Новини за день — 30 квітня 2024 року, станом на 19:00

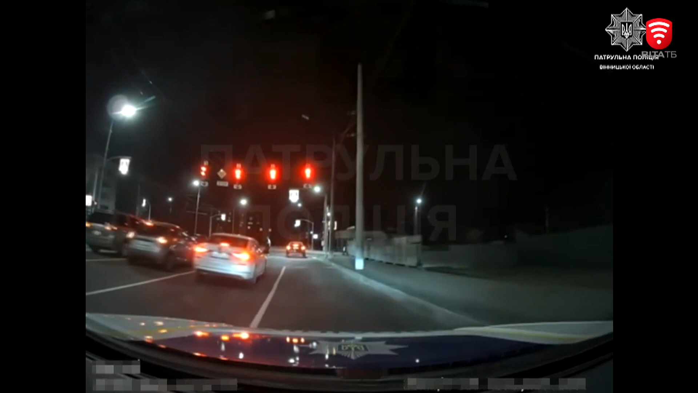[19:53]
Поліцейські подали сигнал про зупинку, втім водій на нього не відреагував. Натомість вийшов зі свого автомобіля і намагався покинути місце аварії.
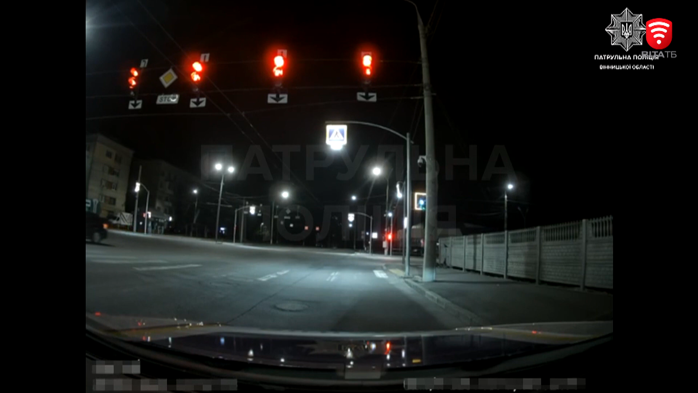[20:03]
Не вдалося, патрульні його затримали. В чоловіка помітили ознаки алкогольного сп'яніння, але він категорично відмовився від перевірки на алкотестері.